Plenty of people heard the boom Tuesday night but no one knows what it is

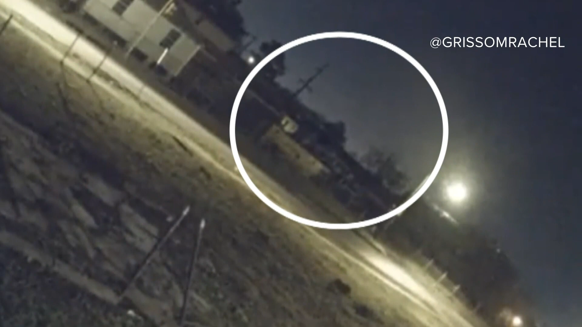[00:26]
Adding to the unusual, other neighbors reported seeing a yellow flash just a few seconds before the noise, like seen here.